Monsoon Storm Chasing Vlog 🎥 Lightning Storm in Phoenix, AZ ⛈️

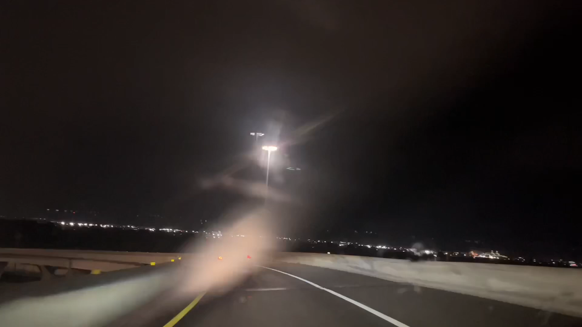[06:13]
okay ladies and gentlemen so the tables have turned and this happened all of a sudden by surprise there's a storm cell that dropped right to the south of me everything just changed as you guys saw right now we're not leaving empty-handed we're not leaving empty-handed a surprise thunderstorm that dropped here
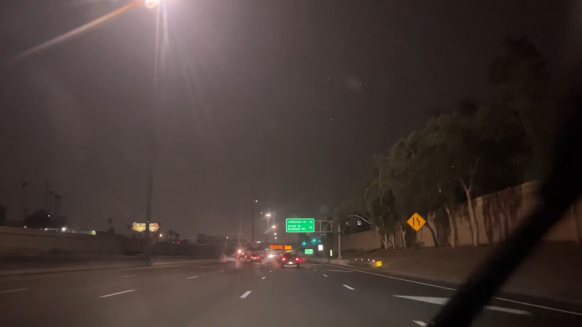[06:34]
in phoenix it's gonna start coming down torrentially in a few and we're entering this storm right now literally dropped right to the south of me and it's coming down right now so the storm's moving pretty quick oh that was a good one you can see the freeway's turning a little bit so
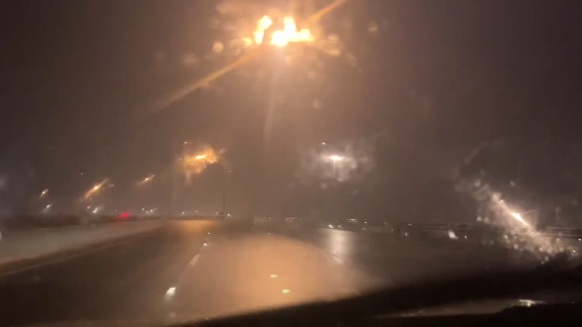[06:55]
i'm about to get off this freeway and just like that this storm is moving on they're very progressive but they're